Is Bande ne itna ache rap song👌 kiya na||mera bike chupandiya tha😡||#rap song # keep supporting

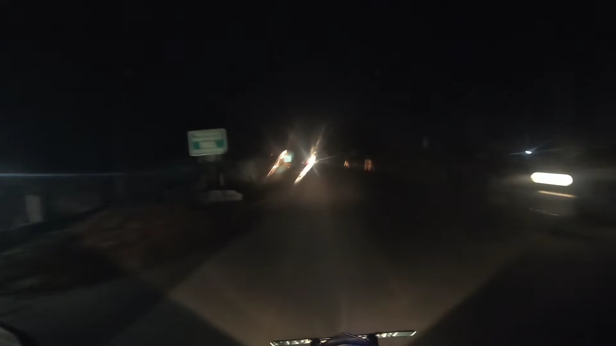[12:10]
यह वही बिरीज नाइट में यहां पर प्रीज में लाइट नहीं जलता है अगर चेक पोश्ट है पर ठंडा लग रहा हमको जादा ही जाएक पहने हों फिर भी तो पहले हमको